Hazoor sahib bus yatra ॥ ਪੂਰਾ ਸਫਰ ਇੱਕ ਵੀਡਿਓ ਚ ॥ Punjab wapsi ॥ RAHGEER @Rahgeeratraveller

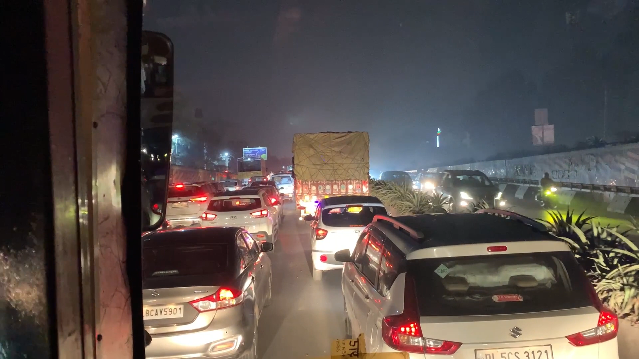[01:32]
विचो निकल दे निकल दे लागे से अपनू तकरीवन पंज कांटे पंज कांटे तो बाद येडी दिली दी ट्रैफिक पार कारके अपने जेड़ा अपने रात �